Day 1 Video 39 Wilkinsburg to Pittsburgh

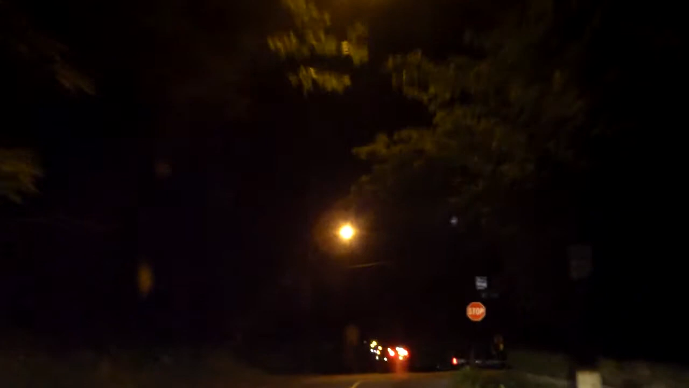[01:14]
Stop sign. I see it. Sorry. Tell you the truth, ever since we hit that little weird bump, the car doesn't sound as quiet as it did. Don't you agree or no?